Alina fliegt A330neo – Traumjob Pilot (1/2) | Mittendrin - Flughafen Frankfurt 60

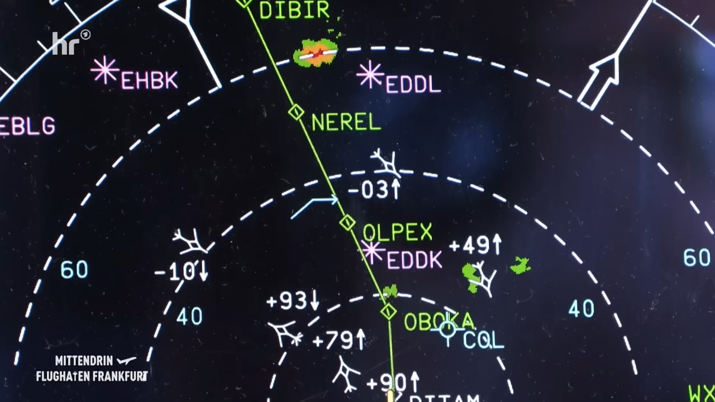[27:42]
Die Route ging jetzt von Frankfurt erstmal Richtung Nordwesten raus und dann sind wir östlich des Rheins über den Niederlanden, werden dann über den Ärmelkanal Richtung Großbritannien fliegen, dann noch